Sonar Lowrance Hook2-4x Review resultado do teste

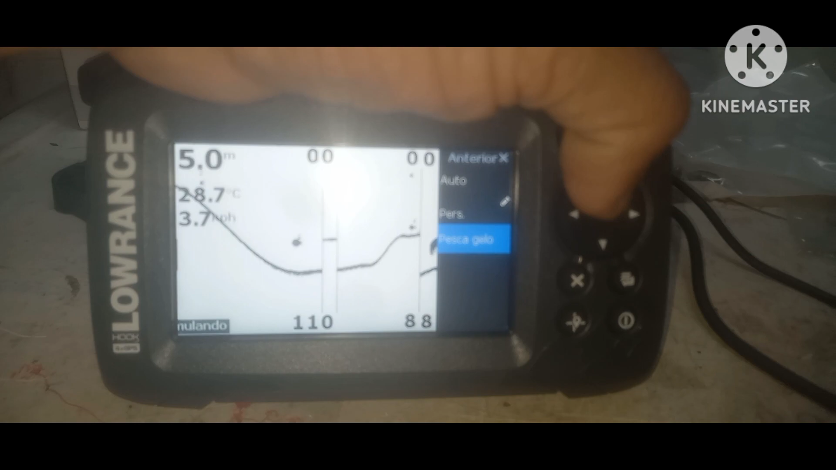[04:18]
On screen: depth 5.0 m, water 28.7°C
Gelo. Pesca normal. Tá, você bota aqui. Aí. Volta.
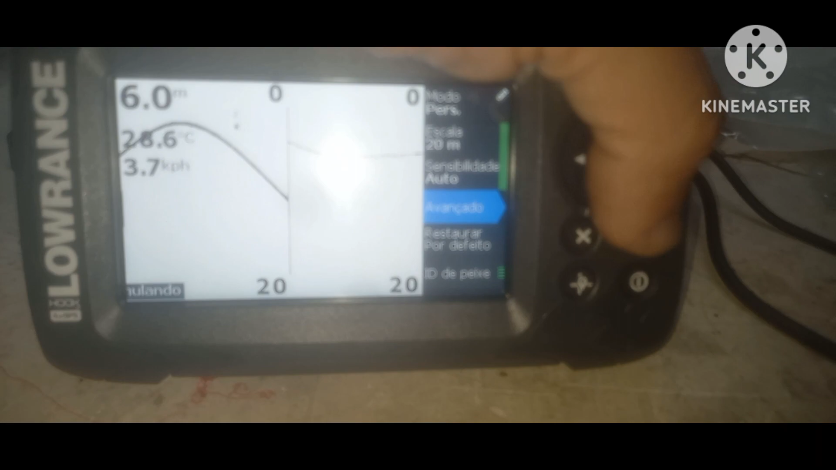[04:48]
On screen: depth 6.0 m, speed 3.7 km/h
Avançado. É... Volume do ping. 100%.
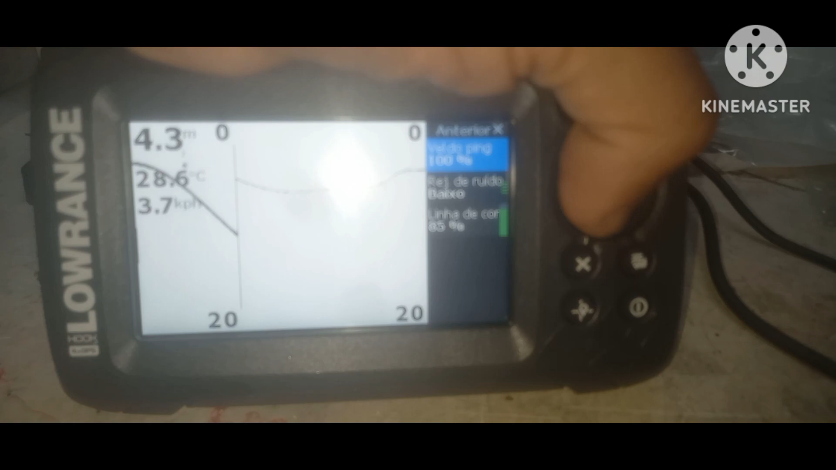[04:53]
On screen: depth 4.3 m, water 28.6°C
Reajuste do ruído. Tá bom?
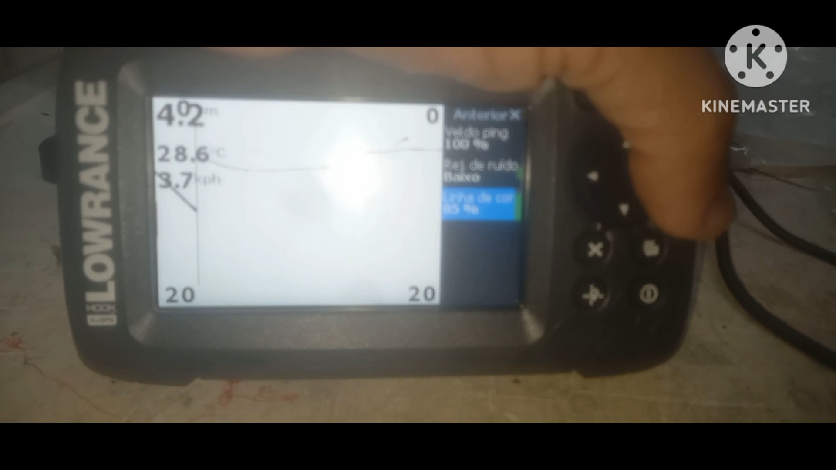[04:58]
On screen: water 28.6°C
Linha de cor. 85%. Tá bom? Tudo bem. Vou voltar.
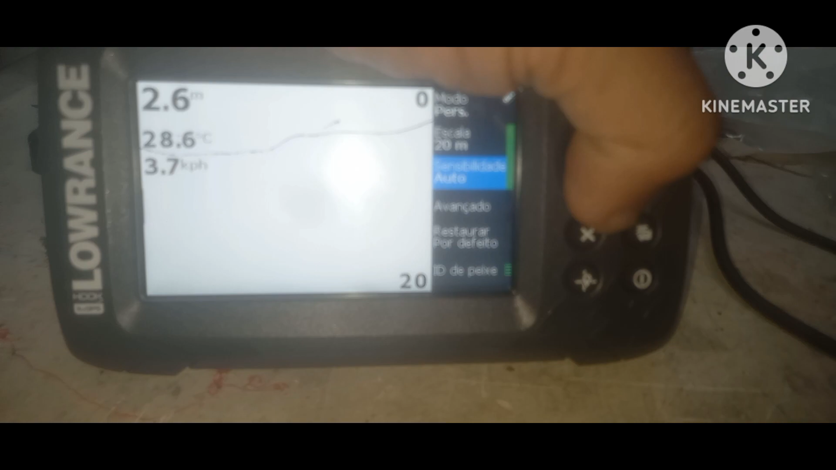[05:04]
On screen: depth 2.6 m, water 28.6°C, speed 3.7 km/h
Aqui. É...
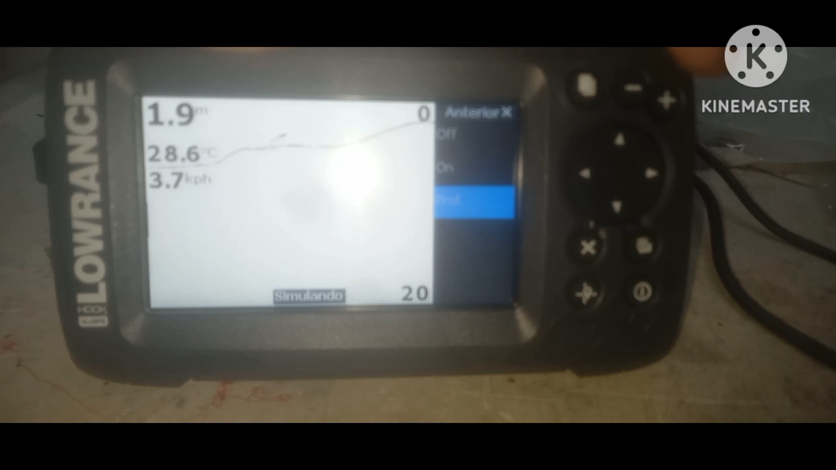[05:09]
On screen: depth 1.9 m, water 28.6°C
Profundidade.
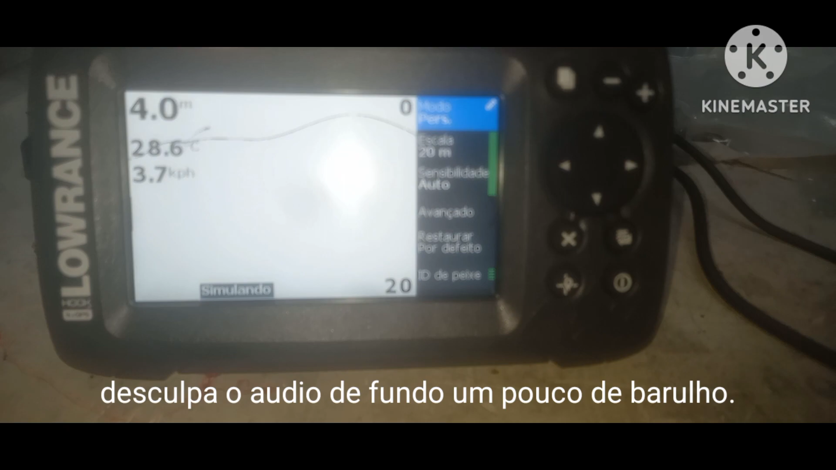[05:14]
On screen: depth 4.0 m, water 28.6°C
Deixar profundidade. Pronto. Beleza? Aí, botei aqui uma base de 20 metros.
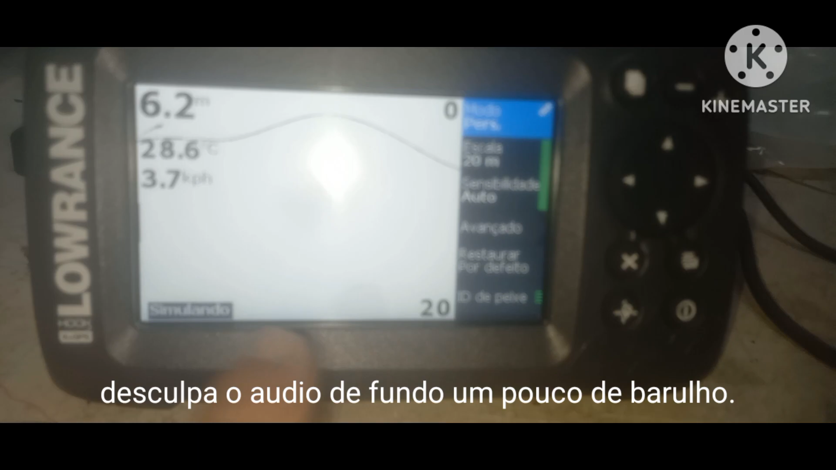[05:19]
On screen: depth 6.2 m, water 28.6°C, speed 3.7 km/h
Base de 20 metros. Fazer uma leitura da superfície até o fundo. 20 metros de fundura.
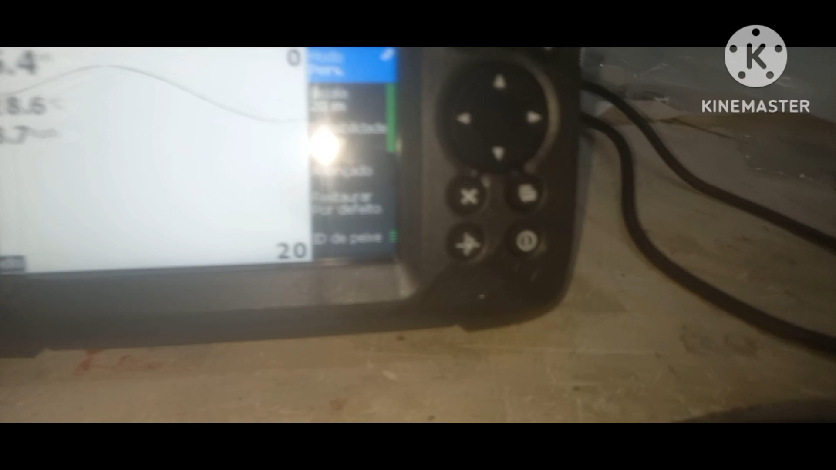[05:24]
E iria fazer a leitura de toda essa região. Se a região for a região de 50 metros, eu vou botar aí...
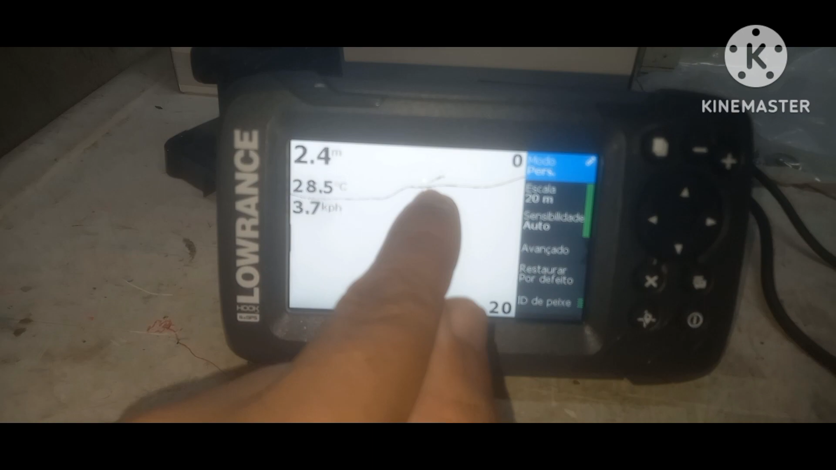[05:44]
On screen: depth 2.4 m, water 28.5°C, speed 3.7 km/h
O peixe saiu do fundo e voltou. Também não é rocha, porque não é contínua. Aqui é um peixe.
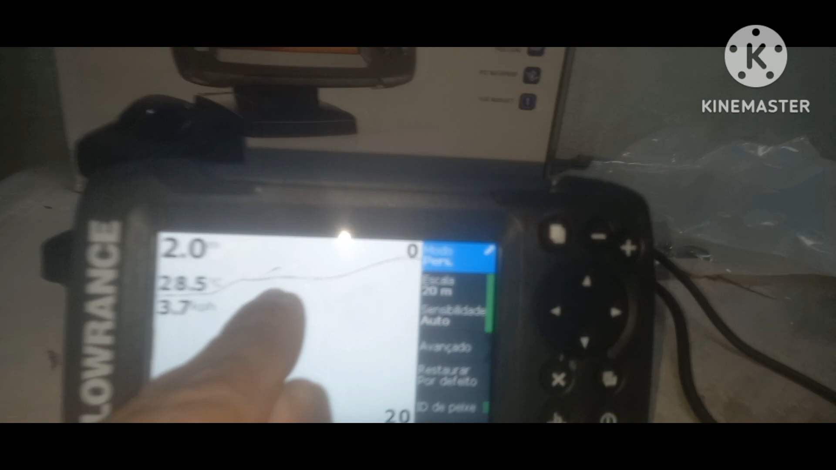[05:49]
Aqui é um simulado, tá? Aí. Pronto. Valeu. Tamo junto. Aqui é o manja.
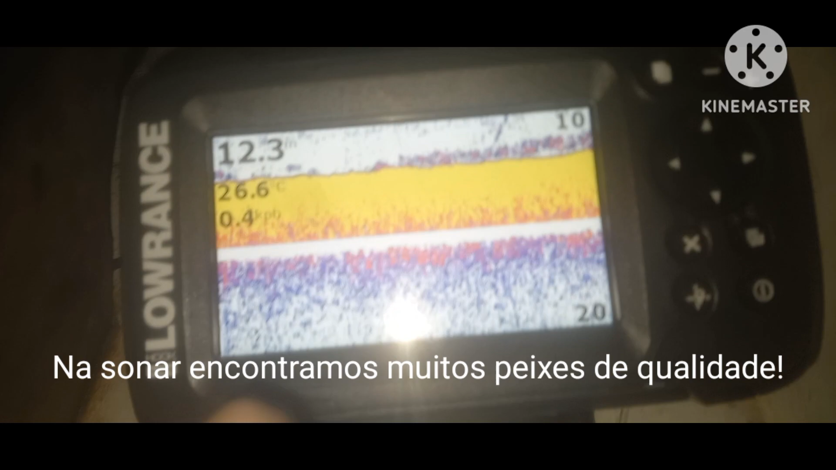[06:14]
On screen: water 26.6°C
Olha pra aqui. As marcas aqui, ó. Ó. Aqui é vermelho, ó.
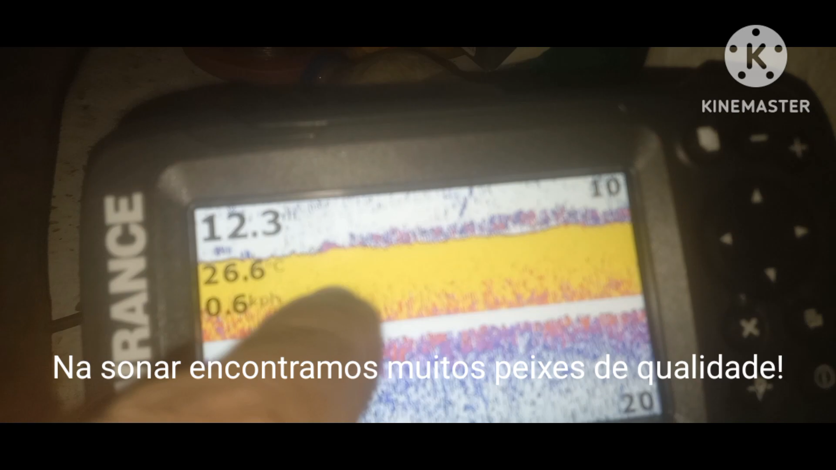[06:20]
On screen: water 26.6°C, speed 0.6 km/h
Tô colocando no chão, olha aí. Eita. Ó, esse aqui subiu, né? Subiu, ó. E aqui, ó. Tudo aqui embaixo. Esses pontos grandes aqui, tudo vermelho. Peixe de fundo.
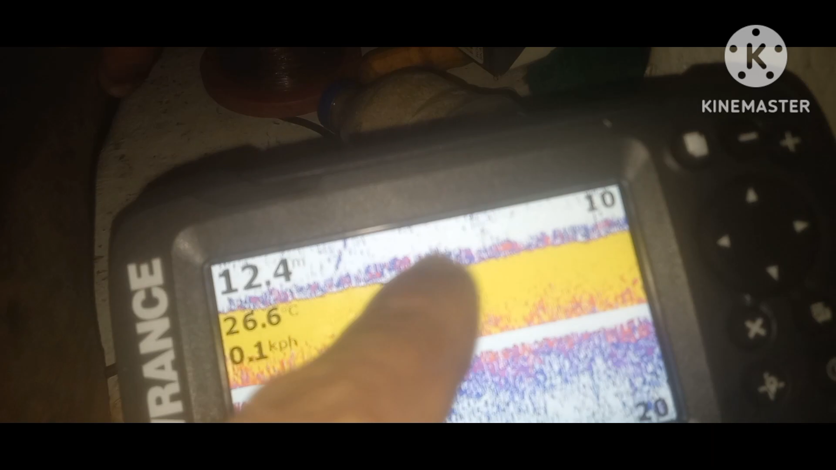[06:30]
On screen: water 26.6°C, speed 0.1 km/h
Peixe que sobe muito alto aqui não é vermelho. Vermelho só como embaixo aqui, ó. Dois metros. Do chão, dois metros pra cima e pra baixo, ó. Olha aí que beleza. Isso que tem, mas não é muito não.
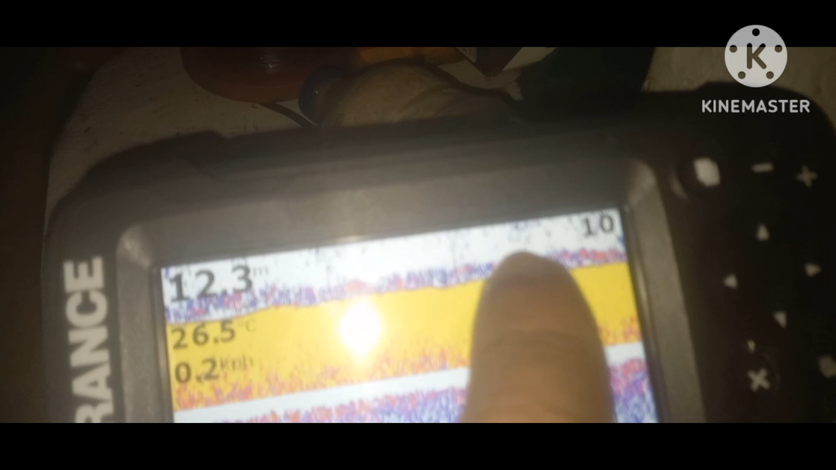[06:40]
On screen: depth 12.3 m, water 26.5°C
Mas tem uns peixes bons aqui, ó. Pode subir outro aqui, ó. Né? Aí.
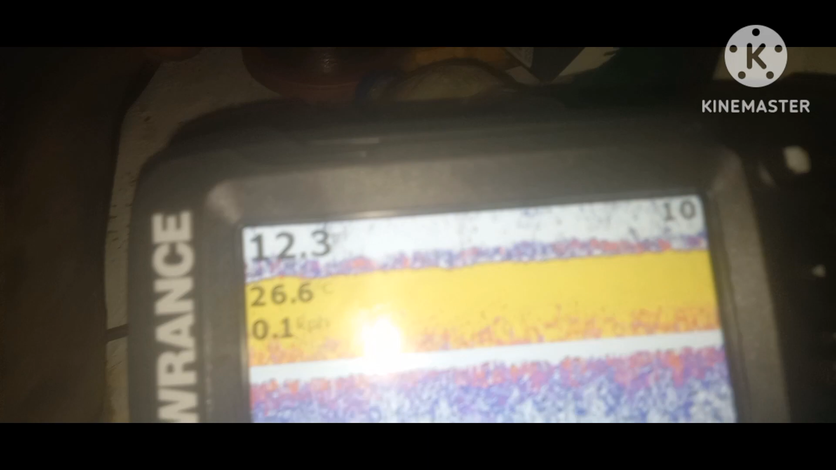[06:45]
On screen: water 26.6°C
Graças a Deus tá batendo certo. Olha que beleza. Vamos que vamos.
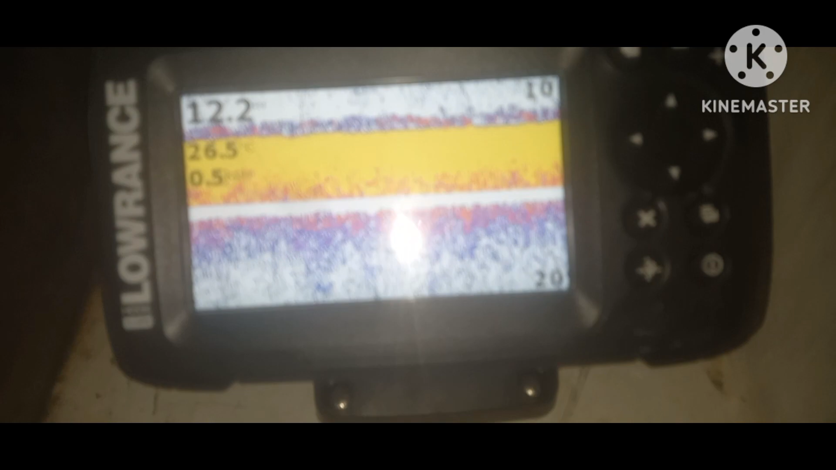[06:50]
Doze metros, vinte e seis graus. E, ó. Show de bola.
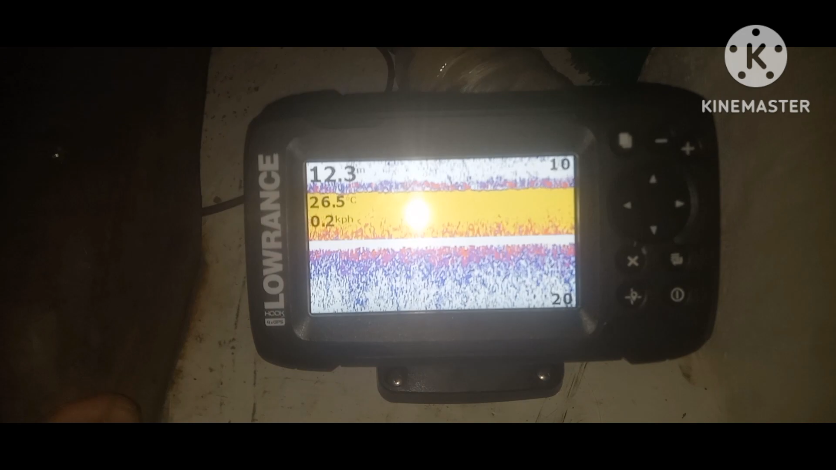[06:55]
On screen: depth 12.3 m, water 26.5°C, speed 0.2 km/h
Olha aí. A máquina trabalhando. E o minho tá aí.